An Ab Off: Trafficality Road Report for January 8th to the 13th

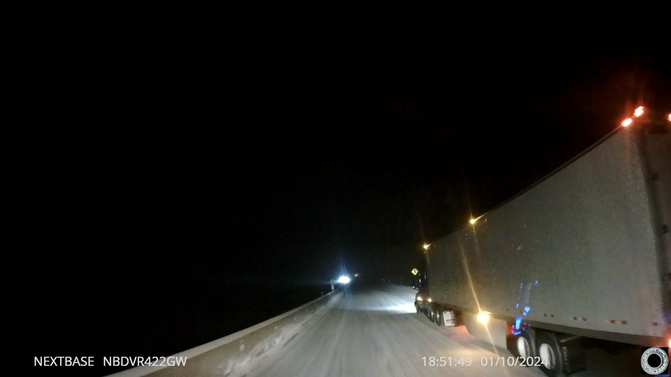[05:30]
I bet his chain fell off. But I will be honest about one thing here. About 10, 15 years ago, chain law would not be up for this.
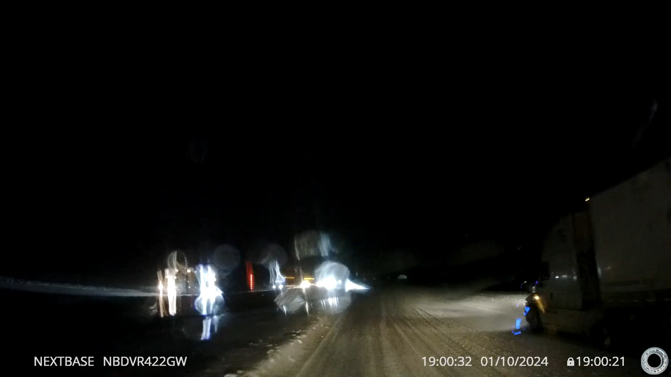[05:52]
I don't think I saw any chains on him. I could be wrong. I didn't do that. Come on, record. I didn't see chains on the left side.